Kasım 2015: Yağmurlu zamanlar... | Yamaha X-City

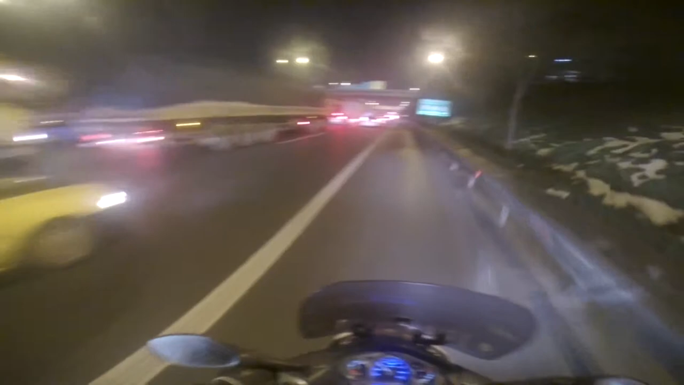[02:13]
İki yıldır İstanbul'dayım. Görmedim, bu ne ya? Burası 8 şerit falan herhalde. Ve hareket yok. Duruyor. Bakalım ne olmuş.
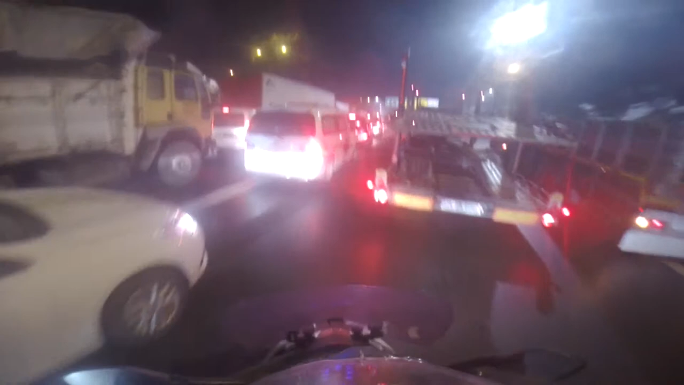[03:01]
Ne olmuş bakalım. Buradan nasıl çıkarız? Ben sağım, soldan. Aynen böyle. Merhaba.